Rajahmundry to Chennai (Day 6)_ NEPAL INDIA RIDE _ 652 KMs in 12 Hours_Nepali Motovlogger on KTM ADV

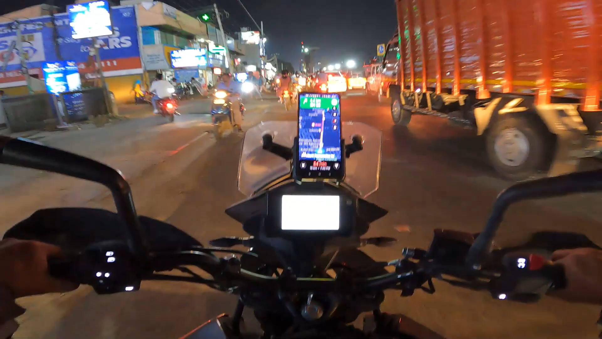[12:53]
Now we are inside Chennai city and we have to be here for around another 54 minutes. The distance is only 15 kilometers, but it's gonna take time. Check out the rush.